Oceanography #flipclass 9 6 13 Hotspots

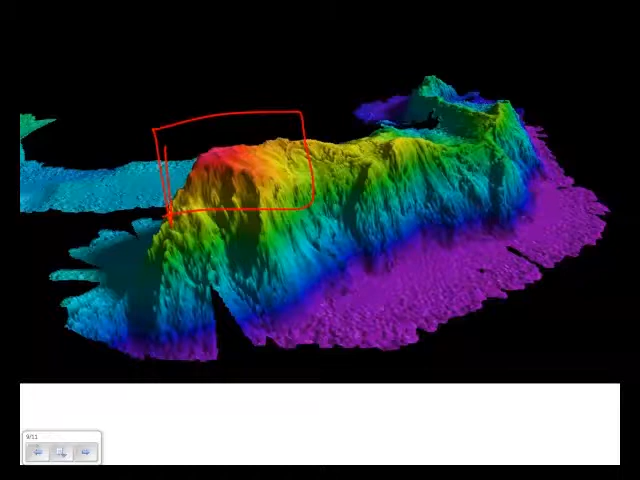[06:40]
And it could show you that it's all underwater, all moving through here in a line that actually shows the movement of the plate.